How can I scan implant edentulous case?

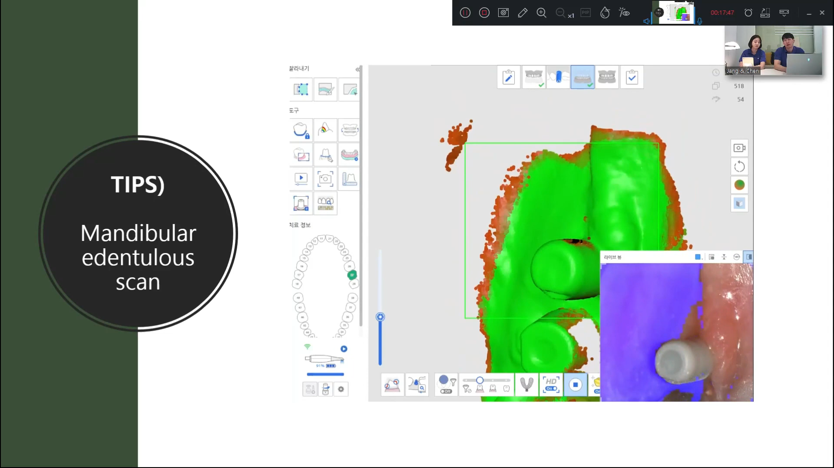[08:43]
18. With an assistant helping with abstraction, I roll the scanner, rightly over the wrist like a snake, slowly. 18. Don't forget that you are just showing the scanner, only the part you want to get data from.
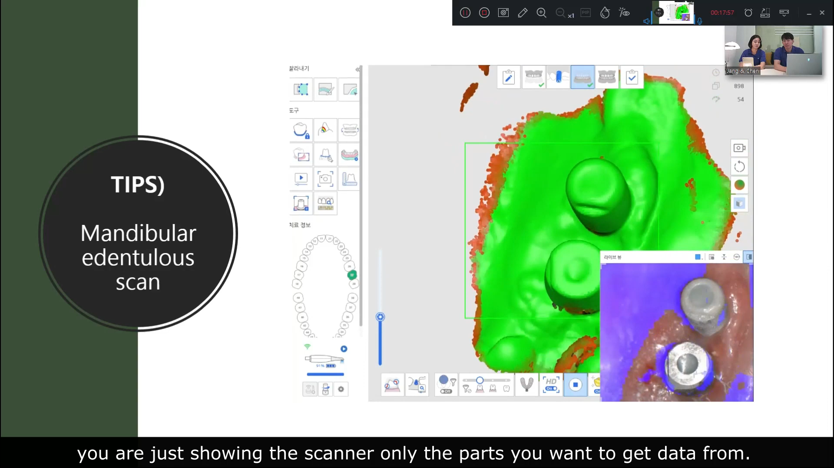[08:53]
18.
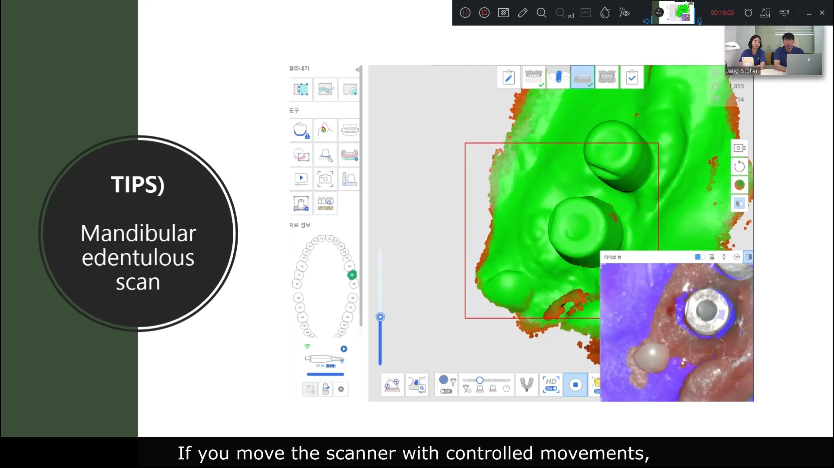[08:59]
If you move the scanner with control movement, scanning user cases is not so difficult. 18. All you have to do is to make slow and overwhelming movement.
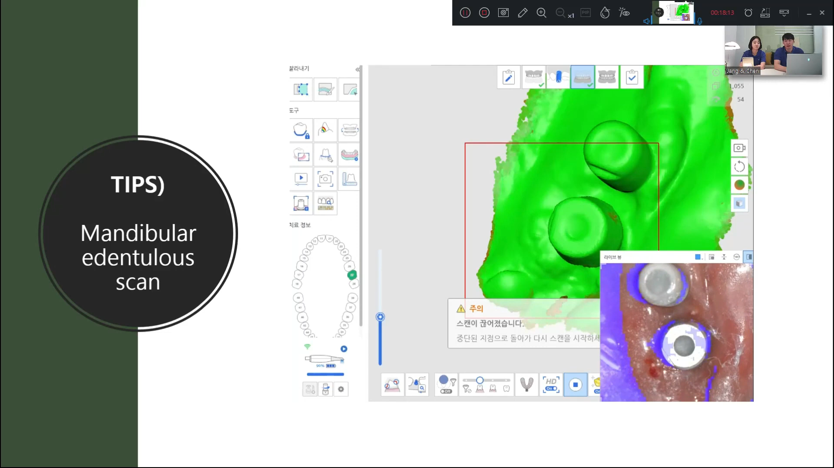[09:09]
18. Up until now, we have been talking about initial cases. 18.
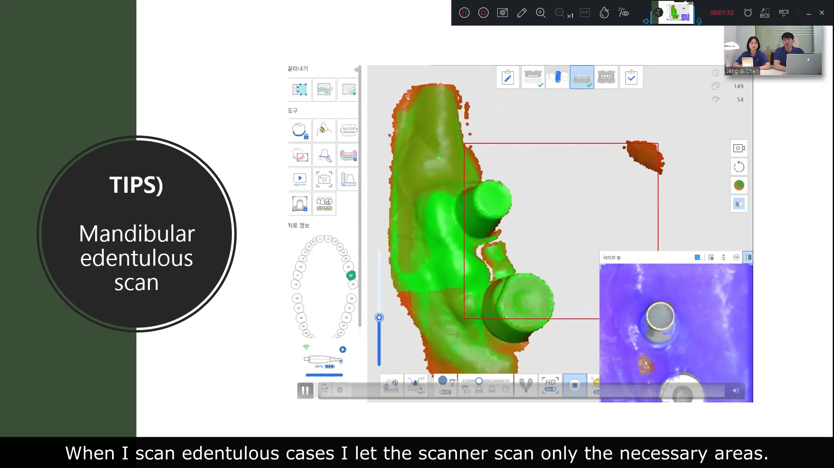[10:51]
20. Let's look at a video. 20.
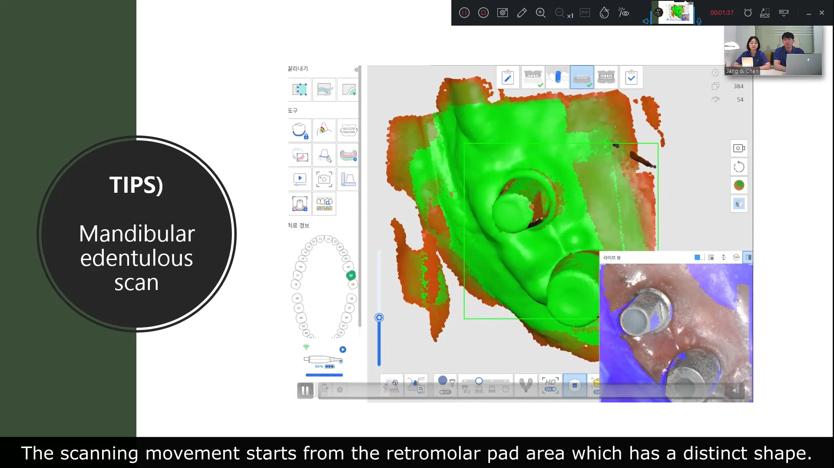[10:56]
The scanning movement starts from the retumulapet area, which has a distinct shape. 21.
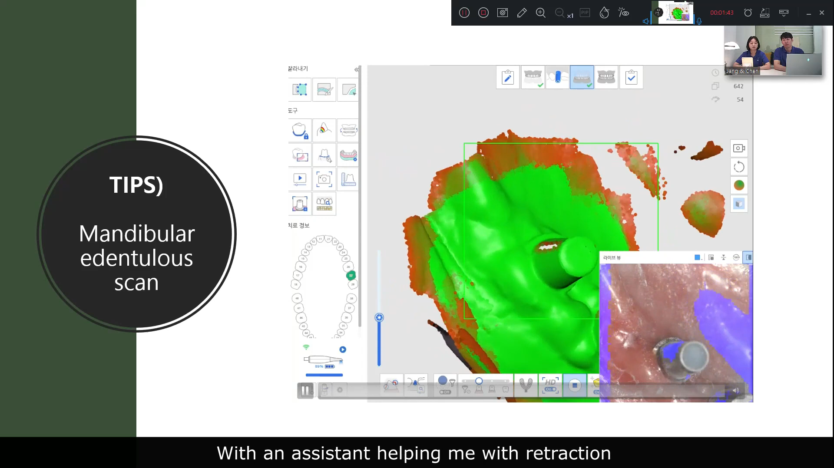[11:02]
With an assistant helping me with friction, I roll the scanner rightly over the ridge like a snake crawling.
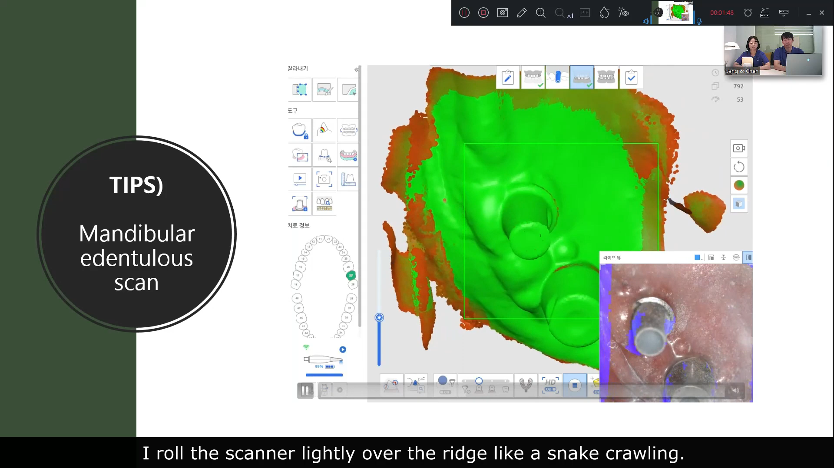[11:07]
21.
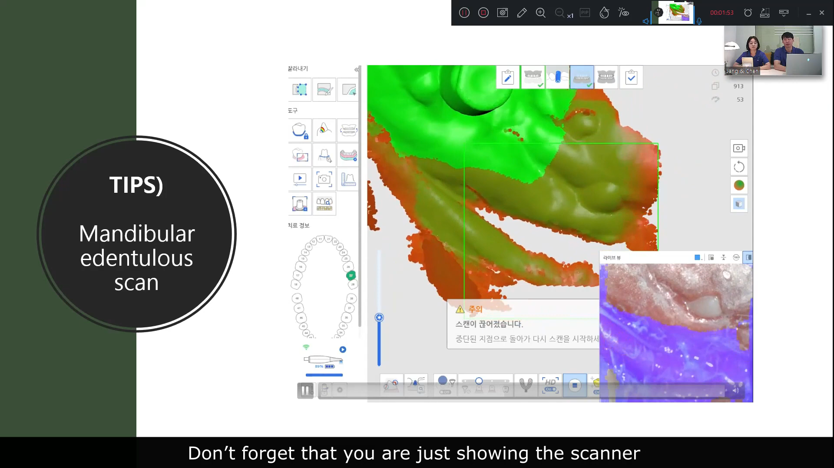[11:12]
Don't forget that you are just showing the scanner, only the part you want to get data from. 21.
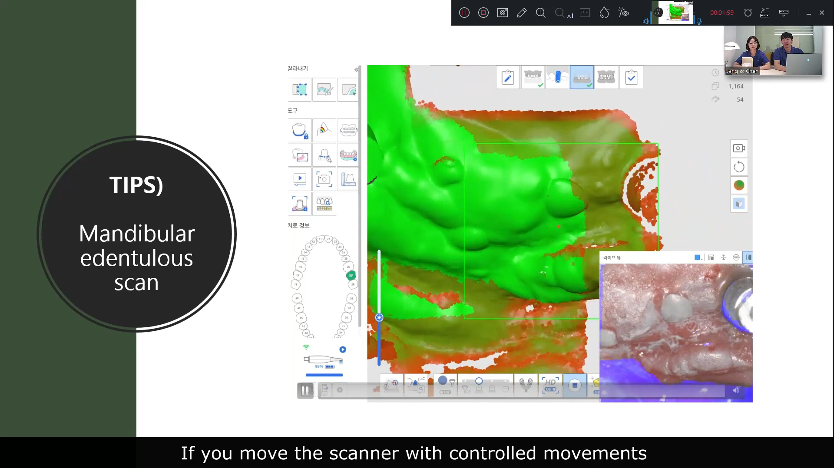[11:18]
If you move the scanner with controlled movement, scanning either cases is not so difficult.
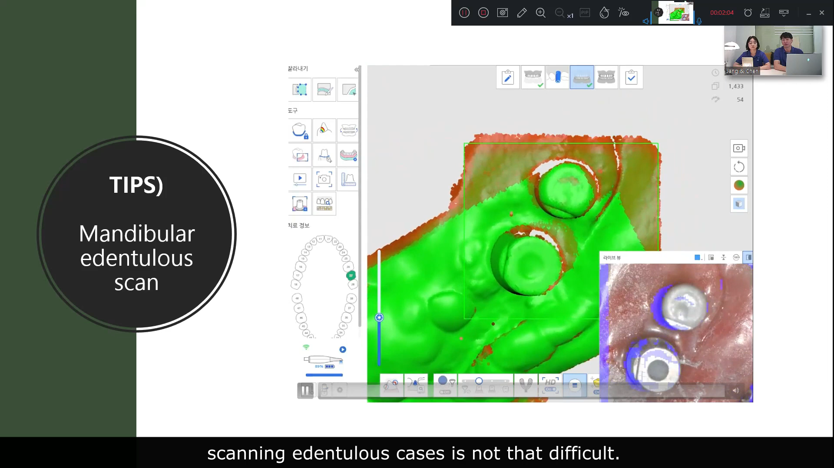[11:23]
21. All you have to do is to make slow and overhead movement.